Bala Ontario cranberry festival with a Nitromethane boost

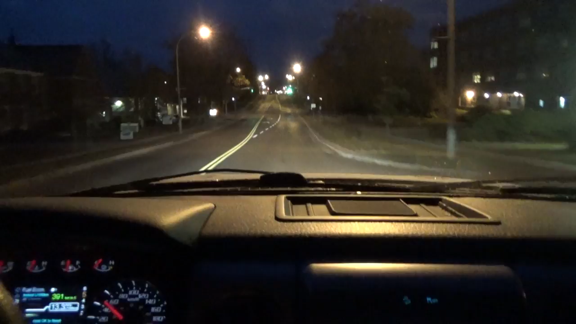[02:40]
Sometimes like right here you're stopped for this light up here. And it's just stupid. Stupid. Stupid.